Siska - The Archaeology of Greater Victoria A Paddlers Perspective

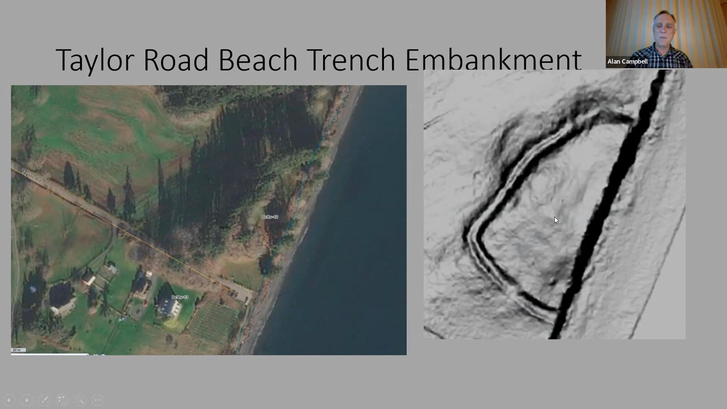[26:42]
And there's the cliff on this side. So this one isn't on a peninsula. This is just built on a straight bit of shoreline. And there's various mounds and lumps in here that are probably shell midden mounds.
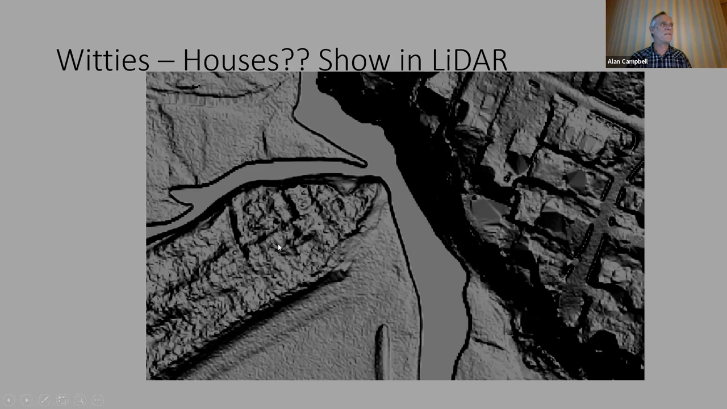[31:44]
there was old houses sitting where those rectangular shapes are. It's all overgrown with gorse and broom and stuff now, but next time we're off for a lunch, I'll probably go down there and poke around and see if I can see any vestige of these rectangular shapes. As you go into Woody's Lagoon, there's another couple of shell middens. This is the turn just before you go up to Lady Falls.
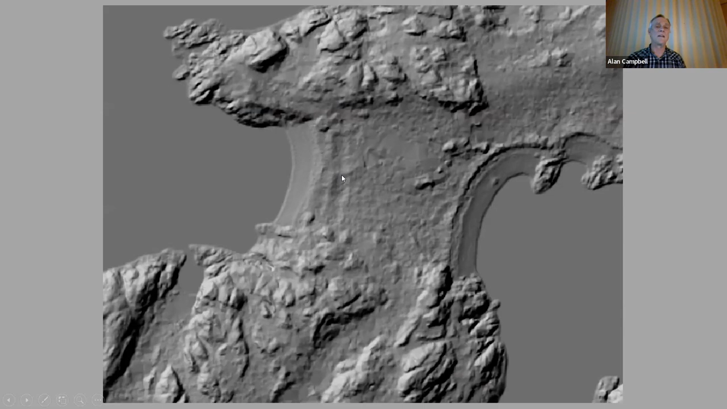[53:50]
That's got to be houses. And then we looked up looked at the detailed record for the site, and indeed it says there's remains of two house depressions that are about 10 meters back from the edge of the top of the beach. So it's like, yeah, and you can see them on the LIDAR too. So very neat.